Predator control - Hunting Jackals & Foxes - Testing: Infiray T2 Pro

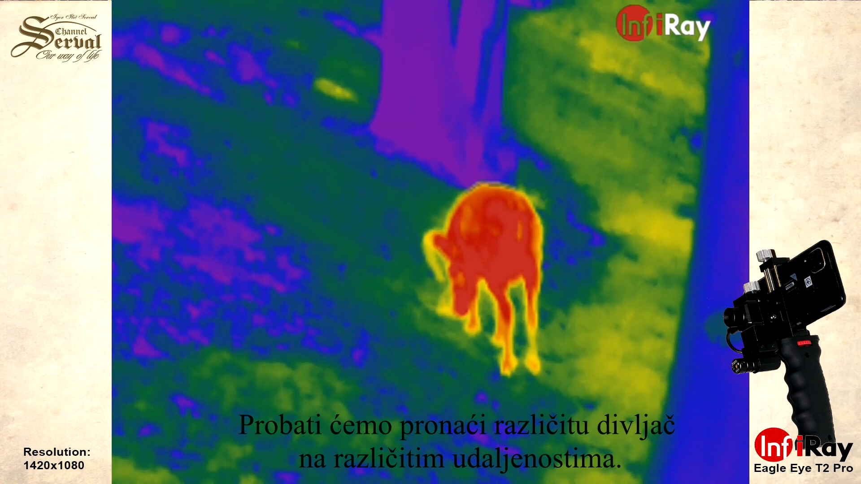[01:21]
We try found different animal and different distance, show the color, show the view.
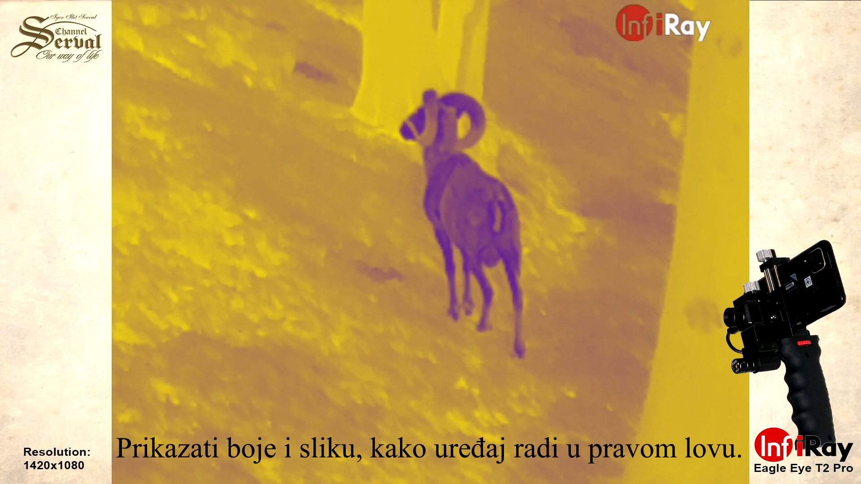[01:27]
We will see how work in real hunt.
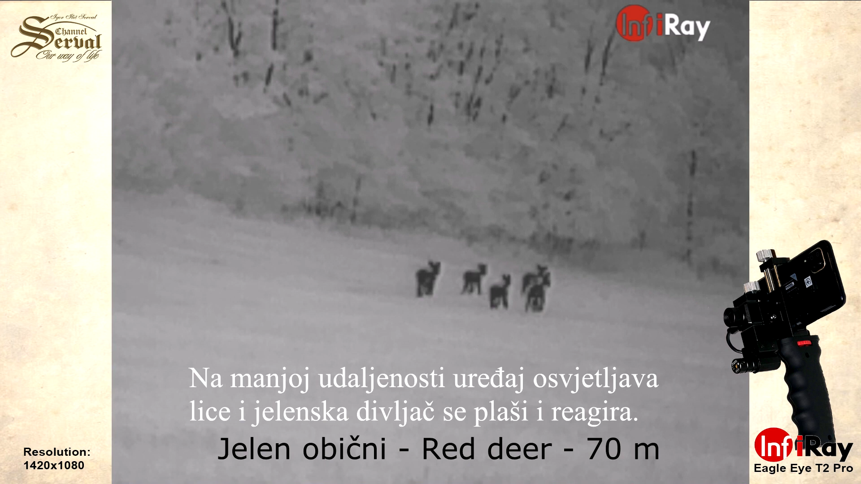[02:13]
Device shine in the face and the animal is relative scare.
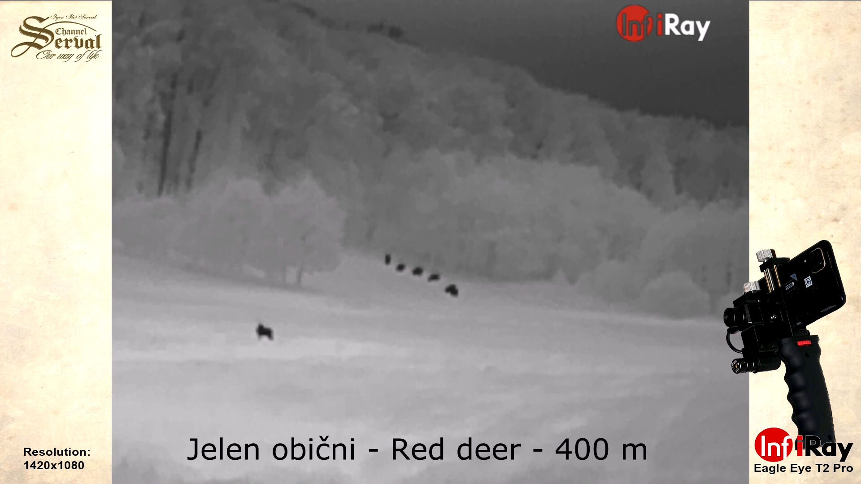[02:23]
Group of red stag is 400 meter.
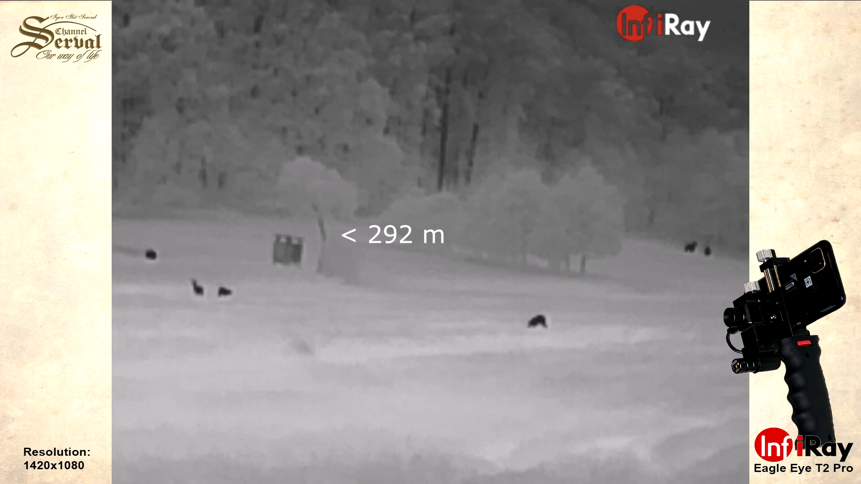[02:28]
292 to the high seat.
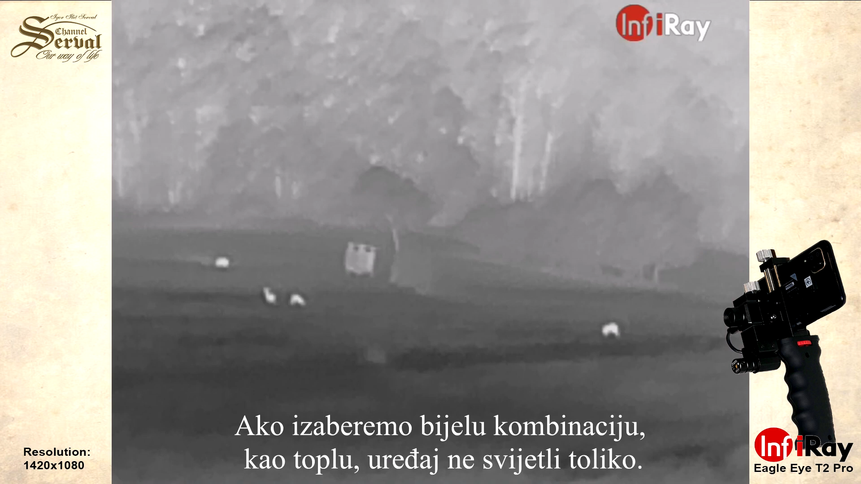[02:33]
If we choose the white combination, it's not shine so much.
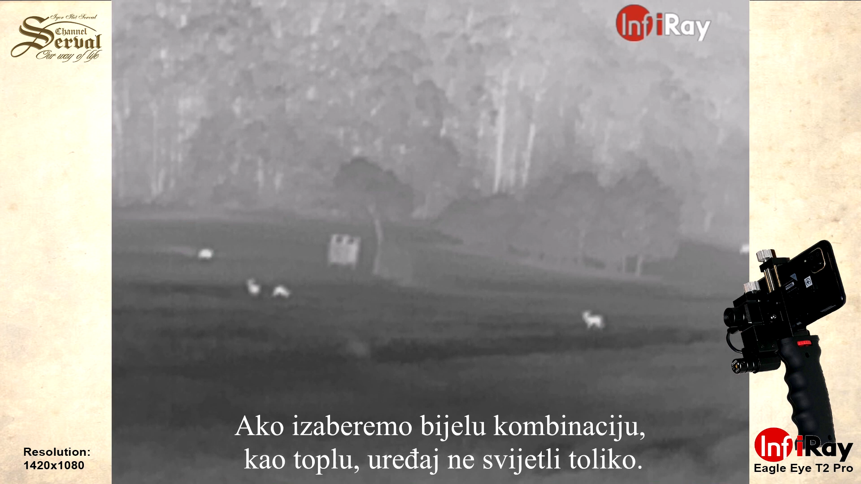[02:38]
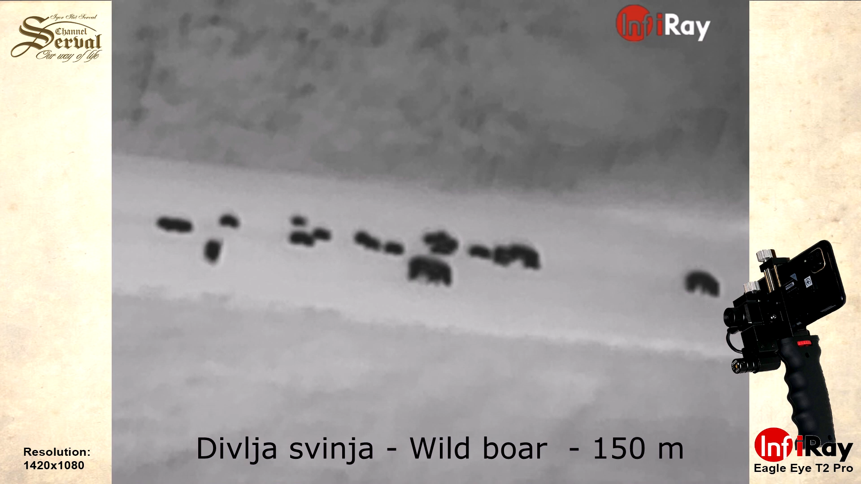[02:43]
150 meter, almost a lot of pink.
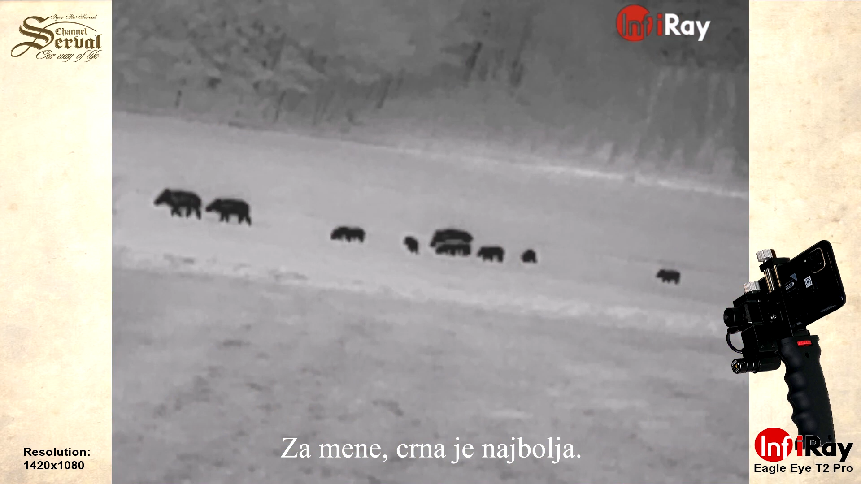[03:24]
For me, the black is the best.
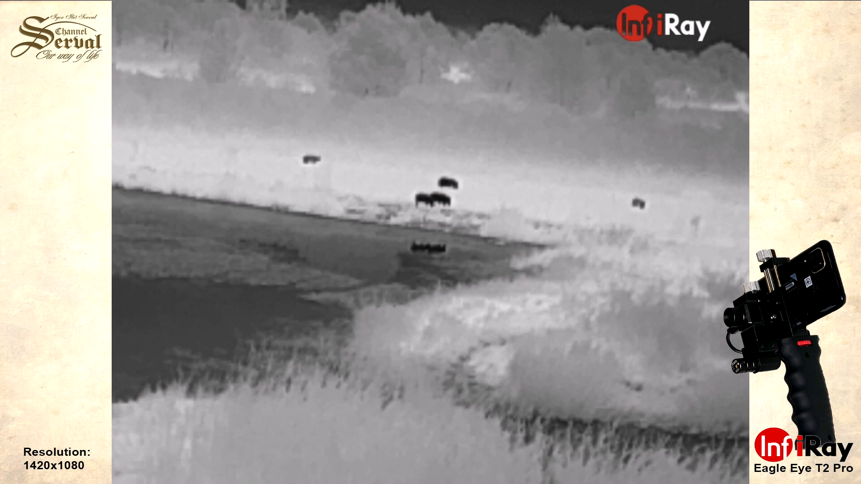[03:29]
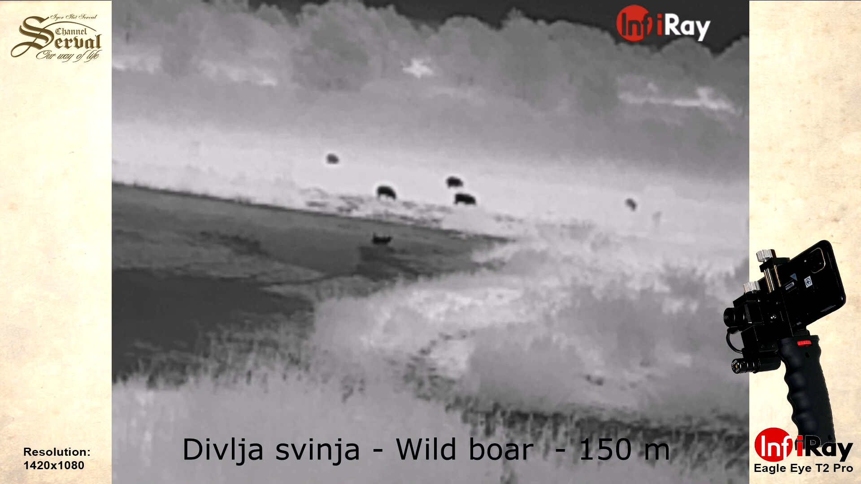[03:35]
Wild boar, 150 meter.
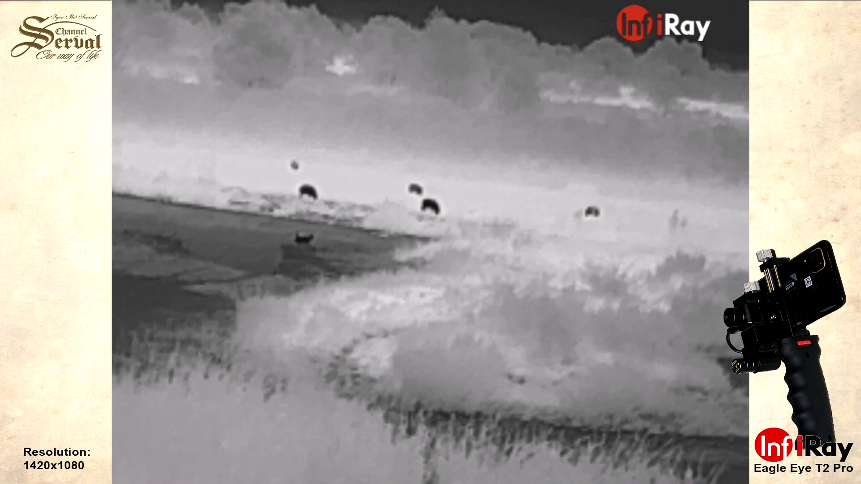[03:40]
Pixies underwater. You can see the animal clear.
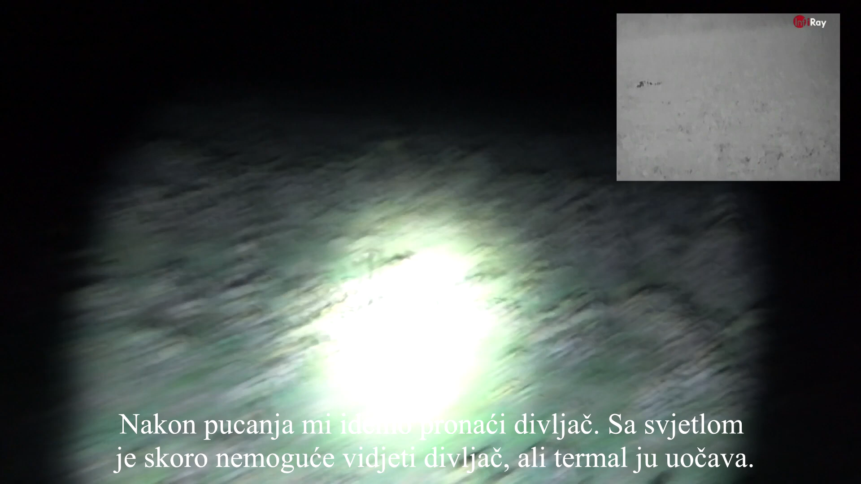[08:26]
It's almost impossible to see animal, but in